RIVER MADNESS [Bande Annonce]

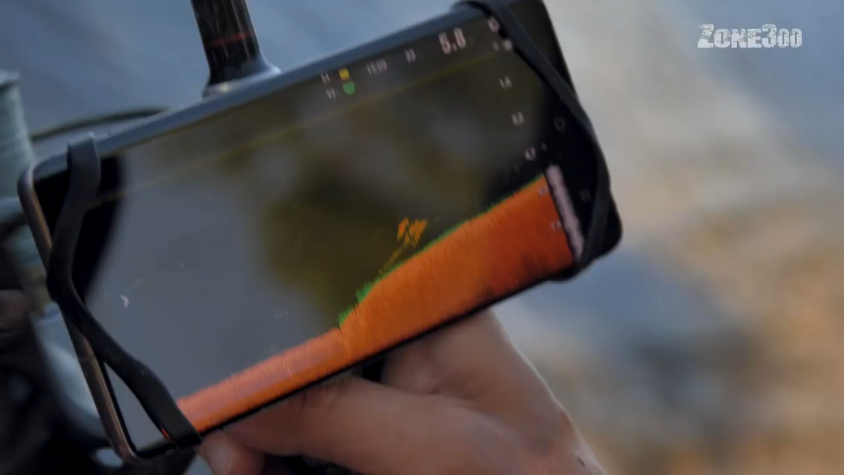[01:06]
Et c'est sur le fond. Ah ouais, c'est à 50 centimètres du fond.